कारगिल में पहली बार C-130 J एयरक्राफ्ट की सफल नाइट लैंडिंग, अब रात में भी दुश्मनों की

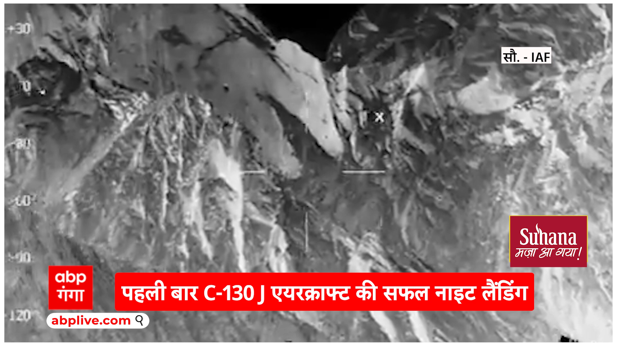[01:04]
की पहाडियां और उनके बीच बसाहट डजर आ रही है एरपूर्स की तरफ से जारी वीडियो में सेना के कमांडो को टेरेन मॉस्किंग एकसरसाइस करते हुए दिखा गया ये कास तरह का सैन ने अभ्यान होता है जो तब किया जाता है जब दुश्मन से छिपकर
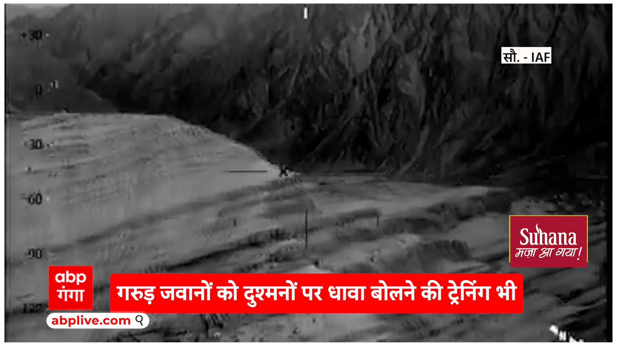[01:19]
अपने मिशन को अंजाम तक पहुचाना हो ऐसे में ये जानना जरूरी है कि स्ट्राइट्जिक तोर पर ये कितनी बड़ी कामयावी है
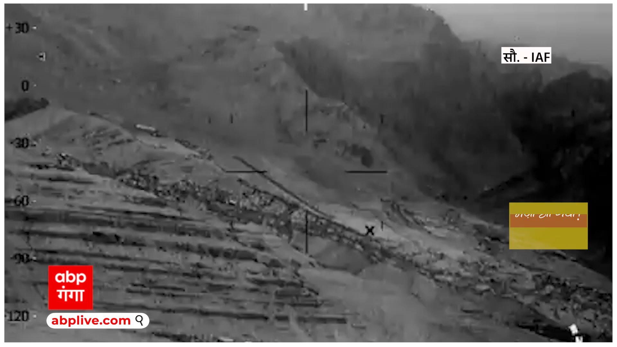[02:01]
लटाक की कारगिल में जिस हवाई पट्टी पर सेना ने नाइट लेंडिंग कराई है ये
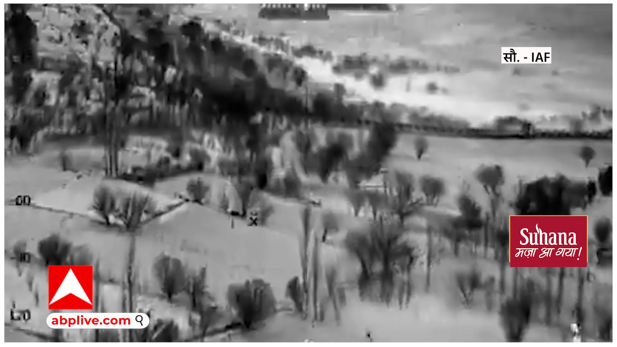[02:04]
इलाका मूची पहाड़ी और खने जंगलों से खेरा हुआ है ऐसे में यहाँ पर लेंडिंग काफी मुश्किल मानी जाती है और रात के अधेरे में लेंडिंग करना और भी चुनोती पुर्ण